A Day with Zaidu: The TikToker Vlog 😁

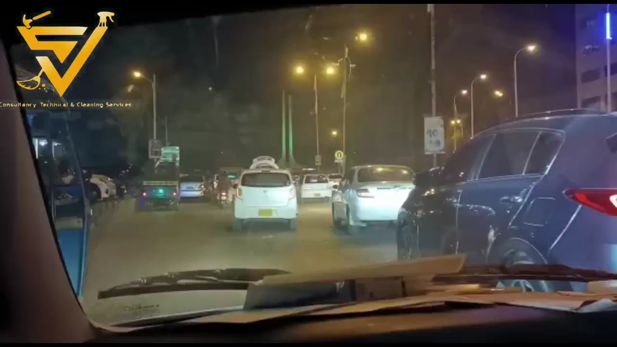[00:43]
जनाब हम हाइपर मार्किट जा रहे है क्योंके पोशन माल में हमें पार्किंग नहीं मिली और अभी हम दो तल्वार क्रोस कर रहे हैं दौा कीजे के जैदु के सामने इज़त रह